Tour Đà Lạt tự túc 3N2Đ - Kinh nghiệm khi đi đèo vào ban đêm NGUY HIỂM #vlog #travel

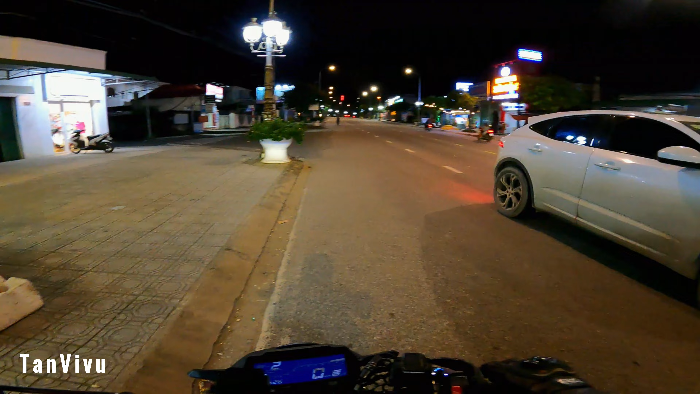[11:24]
Tử xong rồi mọi người ơi, bây giờ mình sẽ tiếp tục lên đường thôi. Ok, Đà Lạt thẳng tiến. Không phải. Đúng rồi. Đà Lạt thẳng tiến thôi nào, lên là Đà Lạt thôi mọi người ơi. Bắt đầu tới đây là có không khí lạnh lạnh rồi nè.
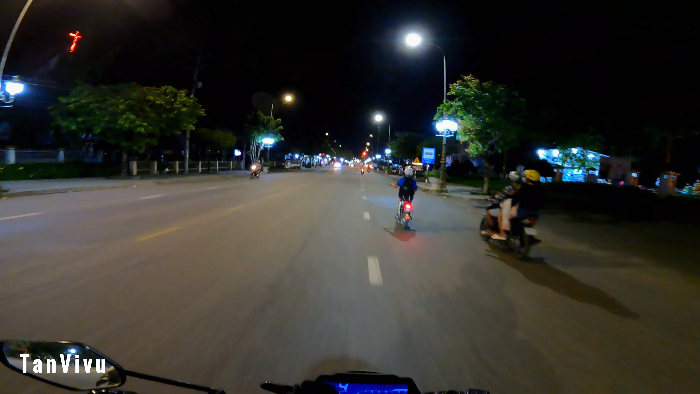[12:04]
Đây tới đèo chuối rồi mọi người ơi.
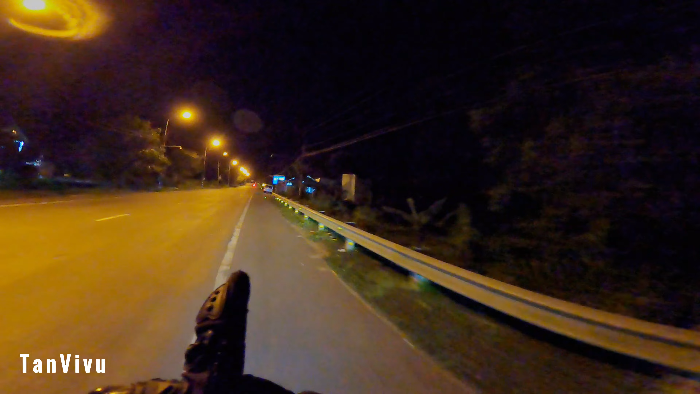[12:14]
Đèo chuối.
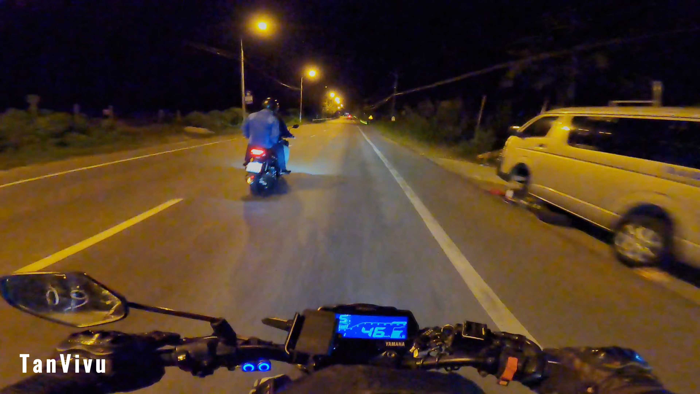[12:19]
Mình đi khai báo y tế nè.
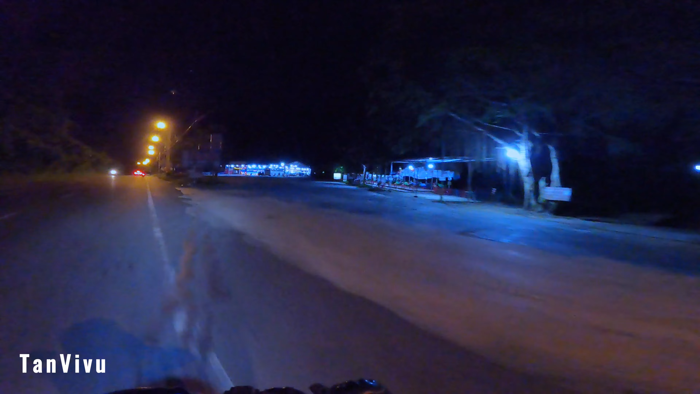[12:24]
Đấy, đi ngang đây rồi lên đây nhanh thiệt, quá đây 2 năm rồi, đợt mình đi là hình như năm trước hay vậy, năm dịch đây, đi lên đây là phải khai báo y tế. Đây bây giờ mình đã tới đèo Bảo Lộc rồi mọi người ơi.
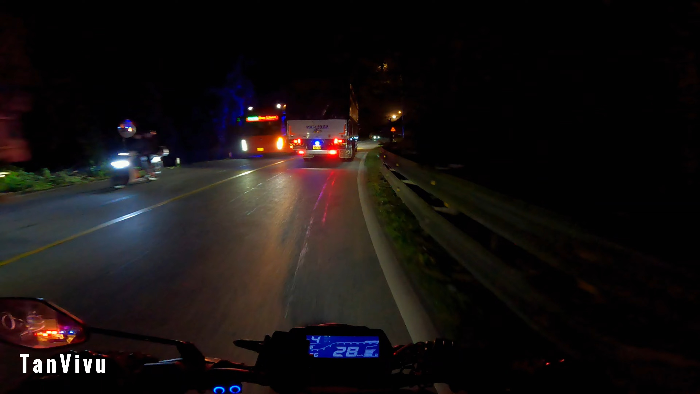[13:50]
Wow, trăng bự quá. Hôm nay mà nhìn nó trăng nó bự lắm mọi người.
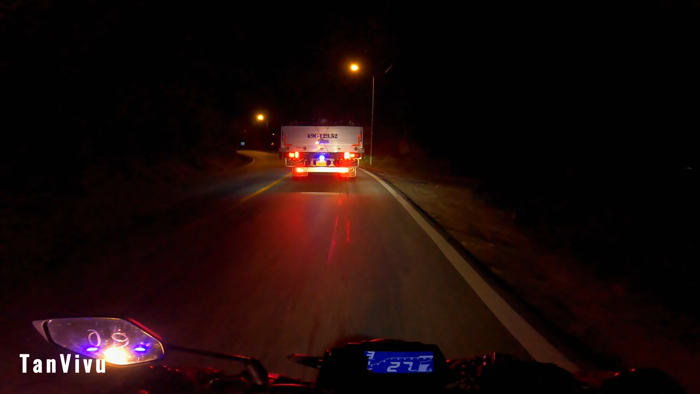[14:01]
Rồi đang quay cũng đẹp, nó qua phút trăng rồi. Wow, trăng tròn lắm mọi người, hôm nay mình đi ngay dịp trăng tròn luôn.